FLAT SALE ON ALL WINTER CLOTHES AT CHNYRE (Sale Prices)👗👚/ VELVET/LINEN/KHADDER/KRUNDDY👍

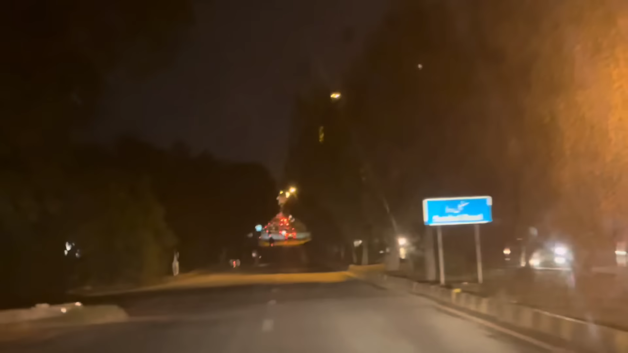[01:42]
ये F10 वाली ब्रांच है। F10 मेन मरकज वाली, ये देखिए ना, ये हम F10 की तरफ जा रहे हैं। और चांद अंजुम, जरा चांद दिखाना, जरा बड़ा खूबसूरत चांद ये अभी नजर आएगा आपको।
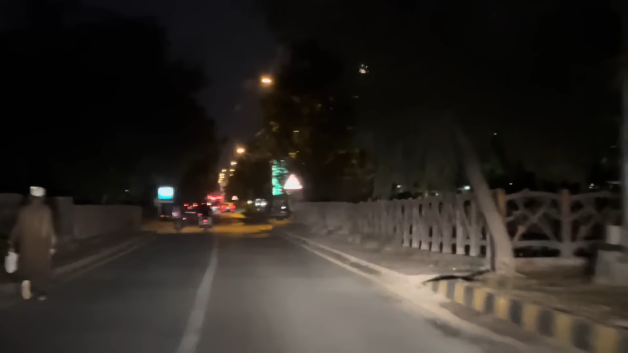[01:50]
ये सामने तो लाइट है, प्लीज उसको चांद मत समझे। ये देखिए फुल मून है, फुल मून है जी, फुल मून, फुल मून है, कितना खूबसूरत मून है जी। ये देखिए ये है चांद, ठीक है। और अभी हम थोड़ी देर में पहुंचते हैं शनायर, तो होती है आपसे मुलाकात।
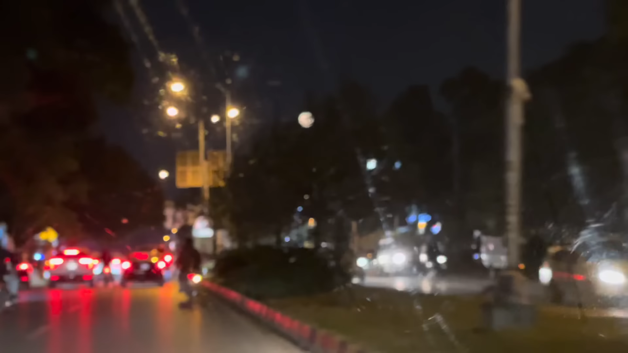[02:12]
ये दरख्तों के साथ थोड़ा लुका छुपी खेल रहे चांद।